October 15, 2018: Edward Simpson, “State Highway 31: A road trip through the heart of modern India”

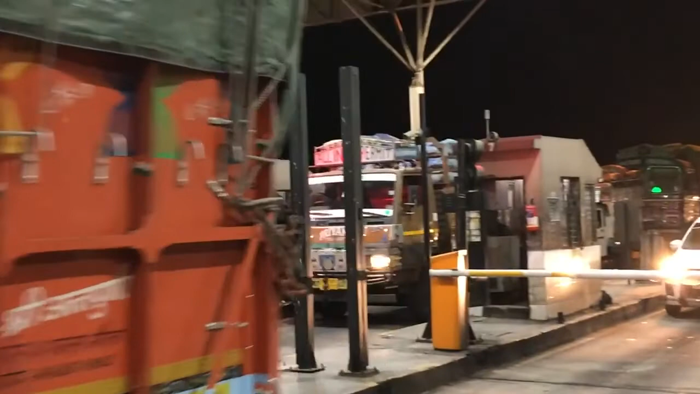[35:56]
So if you can just imagine noise in a toll booth in the middle of the night to give you a sense of what these places are like.